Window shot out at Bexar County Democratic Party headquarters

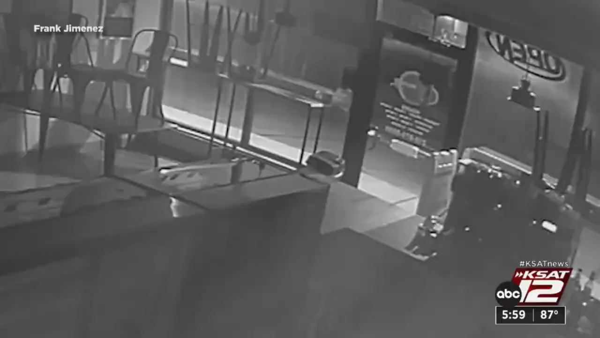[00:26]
The surveillance video shows a vehicle slowing down and a shot fired at a front window, the impact shattering the double-paned window at the Jimenez Panaderia and coffee shop.